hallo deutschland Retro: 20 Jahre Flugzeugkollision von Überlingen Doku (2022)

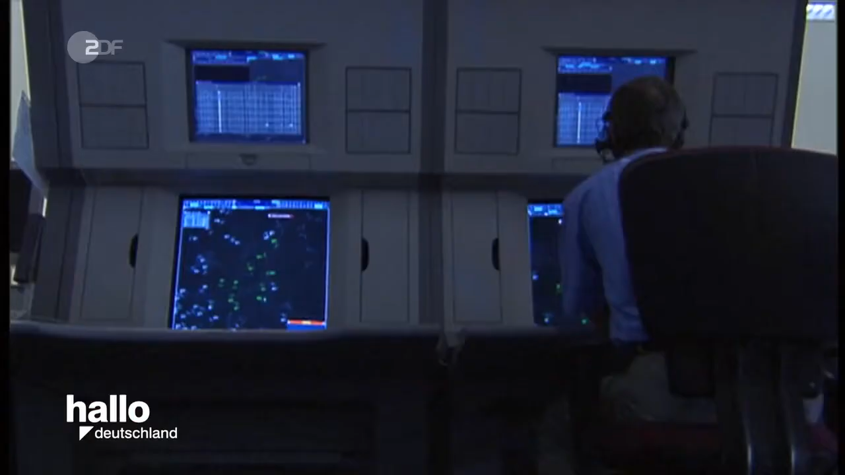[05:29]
Und zum Zeitpunkt der Kollision ist nur ein einziger Fluglotse am Platz.